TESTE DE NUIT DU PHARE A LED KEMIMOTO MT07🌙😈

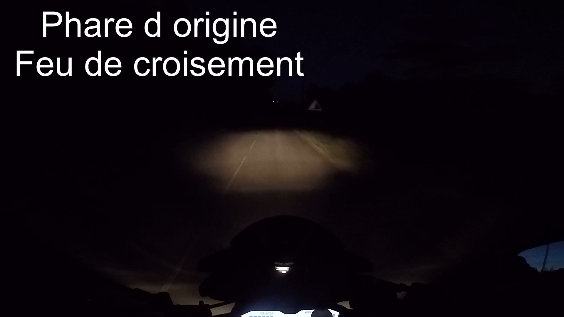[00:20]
Là, je vois pas à plus de 5 mètres. Alors là, je suis en feu de croisement avec le feu Kemi Moto. Là, maintenant, j'ai les pleins phares. Bah, déjà, je vois mieux. Toujours avec les phares d'origine. Hein.
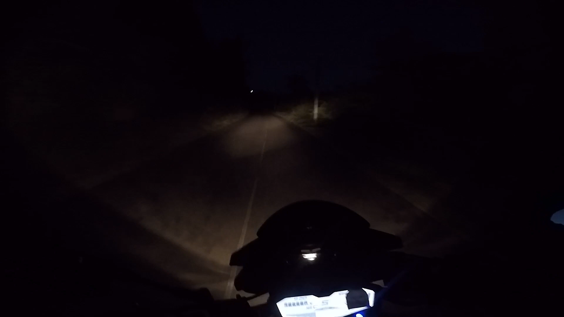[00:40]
Et là, je suis en plein phare. Oh putain, la vache! Là, je suis en plein phare avec le feu Kemi Moto. Ah, ça éclaire sa mère, un truc de ouf, quoi. Ah oh, ouais, putain, ça éclaire trop bien. Qu'est-ce que tu me racontes, là? Ah, c'est ouf, ça va. En plus, c'est loin, loin, quand même. Ah, je vois vachement bien sur les côtés. Ah non, non, alors là, je suis vraiment, vraiment pas déçu. Hein. Ah, ça éclaire mieux que ce que j'avais à l'origine.
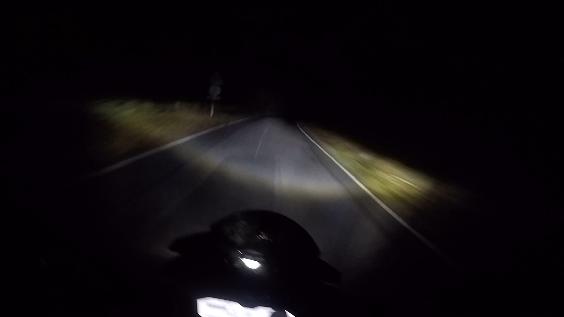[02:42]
Ah je sais, je dis beaucoup de ouf, mais putain, là non, franchement, wow. Ah c'est surtout sur le côté. Ah non, là, franchement. Ah ouais, je suis guette. Ah ouais.
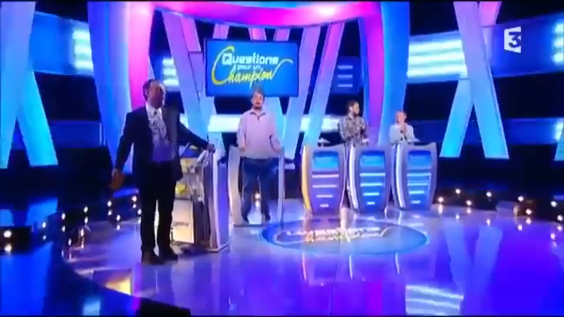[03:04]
Ah oui. Ah, même Julien Lepers, il ferait ouais. Arrête la drogue.
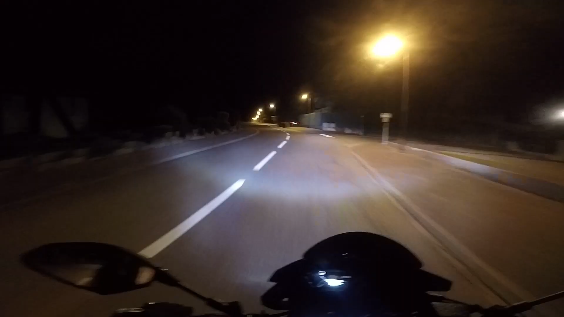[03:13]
Ah non, putain, bien. Avant, avec le feu d'origine, je vois rien ou je vois super bien.
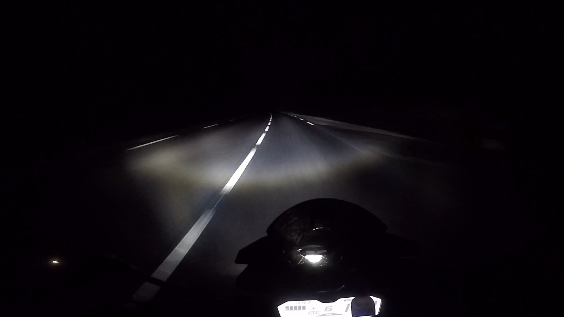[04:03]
Oh, c'est ouf. Ah ouais, non, je suis étonné, vraiment. Ah, je pensais pas non plus que le S est éclairé comme ça, quoi. Ah là, je suis vraiment pas déçu. Ah, c'était un bon achat.